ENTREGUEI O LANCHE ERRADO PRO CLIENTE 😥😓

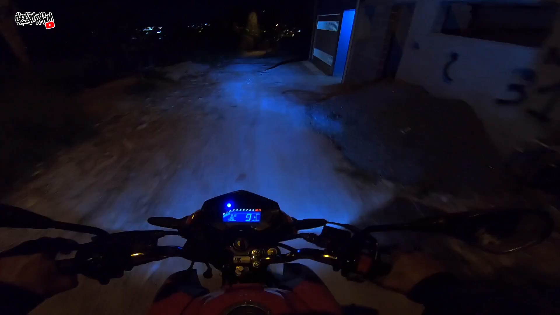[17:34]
Trinta e três, ó. E tudo um do lado do outro, ó. Aqui é foda, mano. Eu acho que é ali pra baixo, ali, ó. Aí, ó. Vai achando que é fácil fazer entrega, ó. Aqui, ó, 297, ó. Do nada.
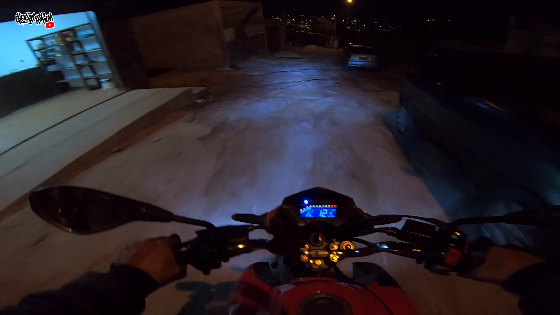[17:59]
Deve ser pra cá, ó. 153, ó, número 7, ó. Deu uma escorregada aqui. 72 20. Nossa, aqui, ó, 153, ó.